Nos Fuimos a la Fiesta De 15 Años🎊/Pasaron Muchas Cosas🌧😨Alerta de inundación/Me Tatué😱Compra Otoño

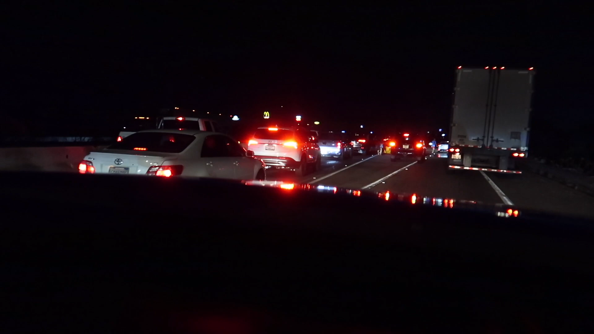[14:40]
Continúa durante media milla. Ay, qué feo. Oh, un carro se volteó, ¿verdad? Pobrecitos. Gracias. Oh my
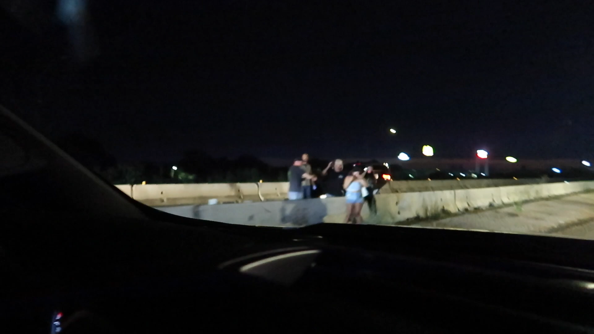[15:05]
gosh. Chava, be careful. Y quedó atravesado.